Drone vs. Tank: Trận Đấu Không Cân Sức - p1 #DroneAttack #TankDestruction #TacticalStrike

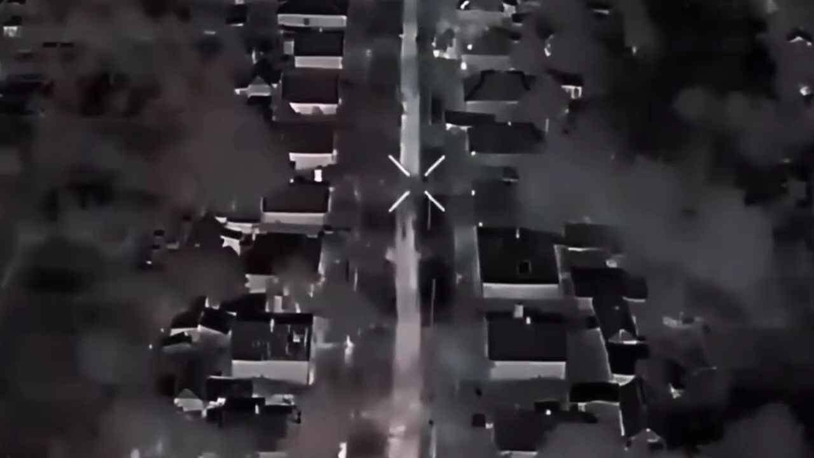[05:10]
Các vị trí được dọn sạch từng thế một. Tất cả đều diễn ra dưới hỏa lực từ pháo Bushmaster.